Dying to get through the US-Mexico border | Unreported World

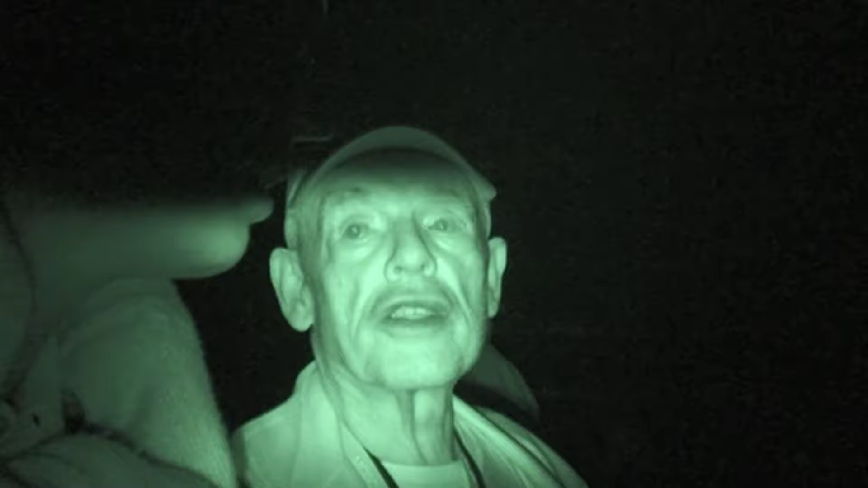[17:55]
So it'll take a picture of anything that's hot-blooded out there.
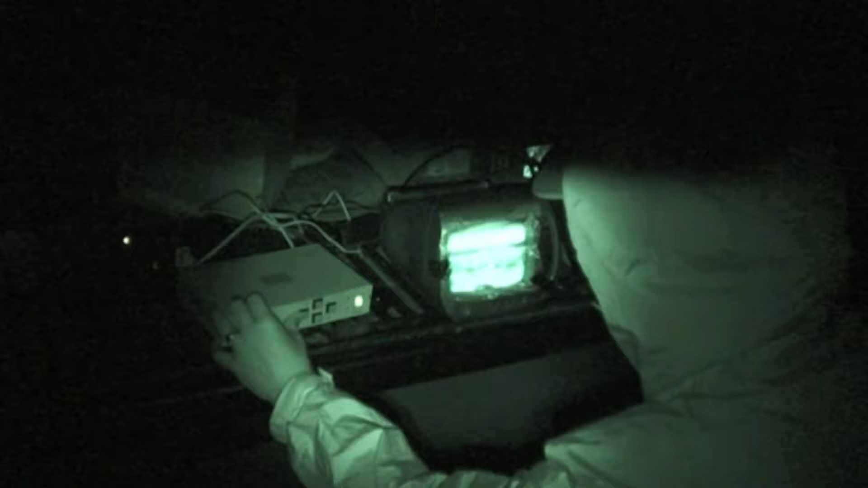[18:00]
I hope it's the top or upper left.
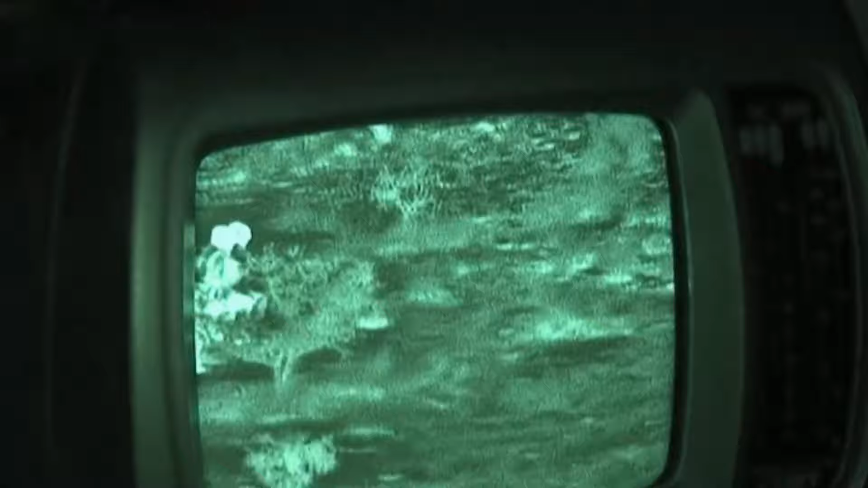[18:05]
It seems to be a very active night.
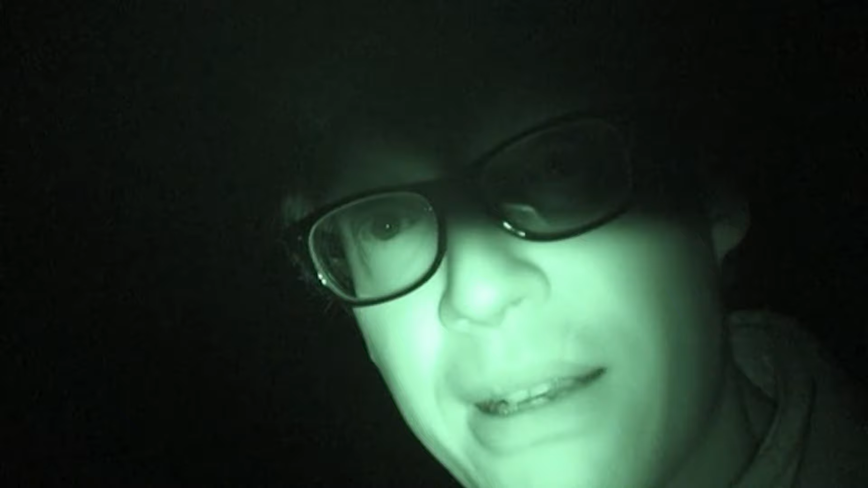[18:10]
There's a group of about ten people that has broken up down the hill. And the Minutemen are observing them from different posts.
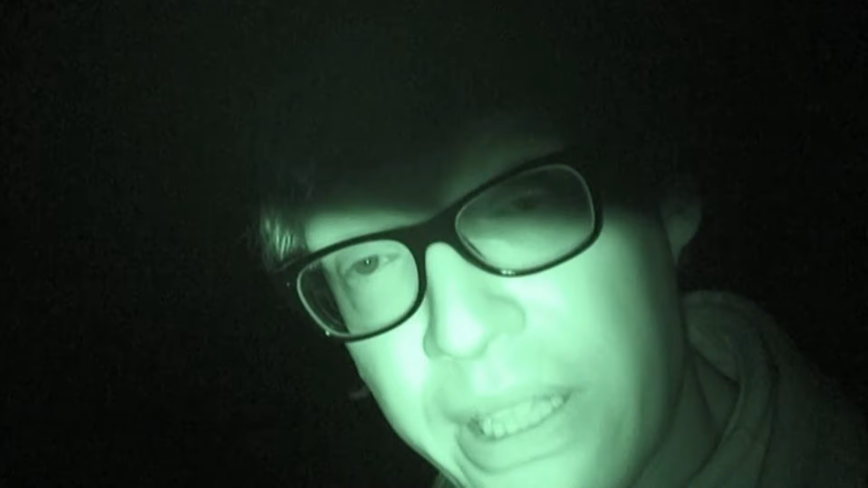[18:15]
They've called in the Border Patrol.
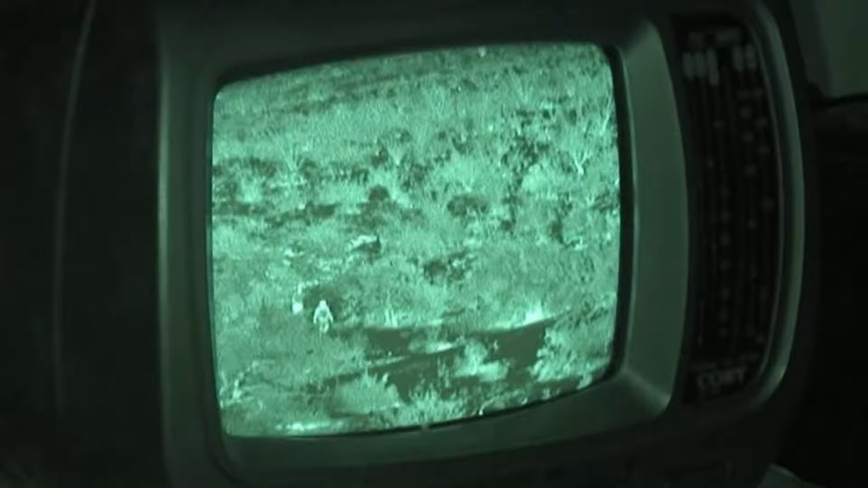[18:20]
Minutemen don't arrest migrants. They'll track them until Border Patrol arrives. On the thermal imaging monitor we can see three figures returning through the desert.
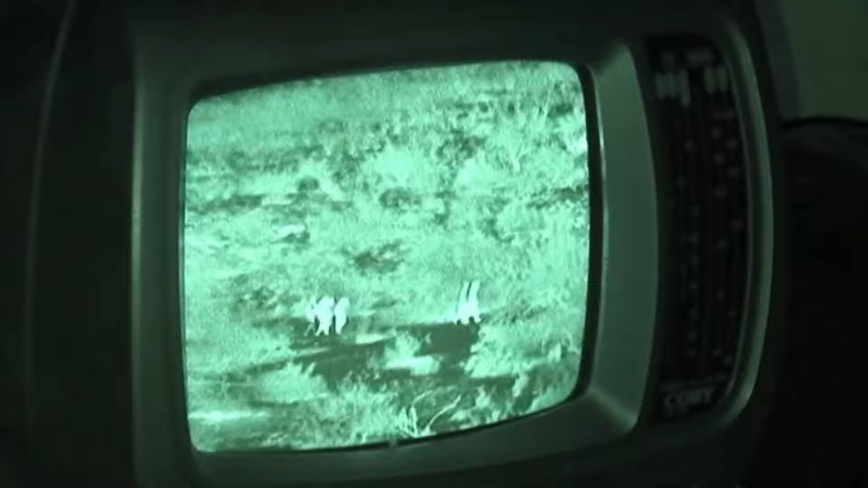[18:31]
That may be two Border Patrol and one person they've captured. All I understand is that they are on the run, is that correct?
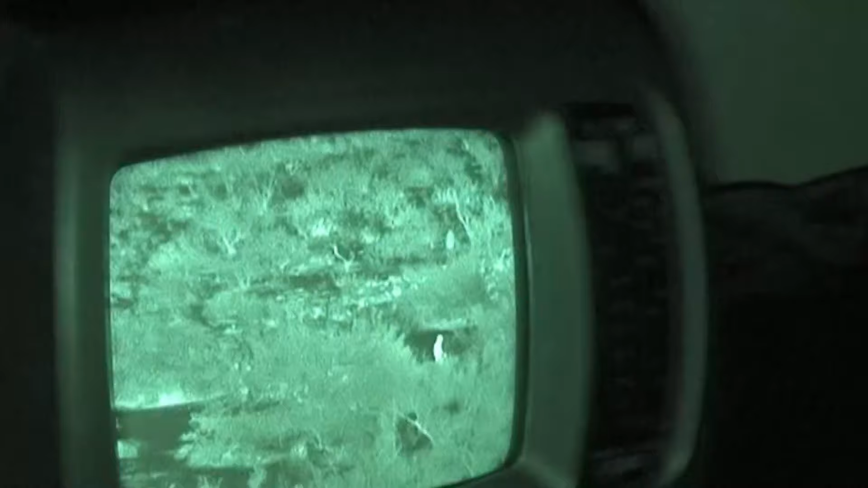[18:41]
That is correct. Did the rest get away?
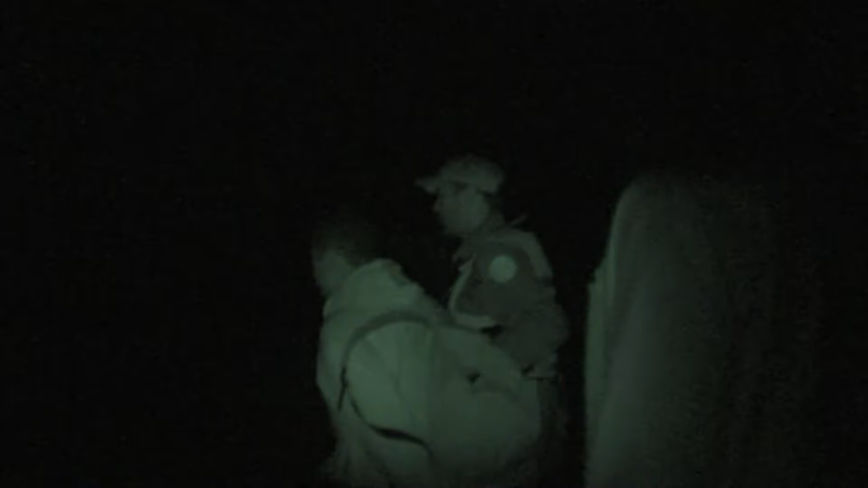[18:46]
Out of a group of ten migrants, Border Patrol agents caught just this one, while the rest got away.